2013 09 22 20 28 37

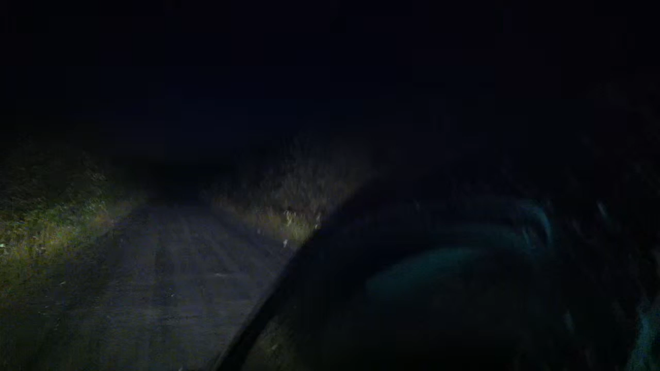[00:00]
okay I see the wolf that's a bigger wolf guys that's a much bigger wolf holy shit okay that wolf guys is way bigger yeah he was the length oh I know I'm gonna elbow him with my freaking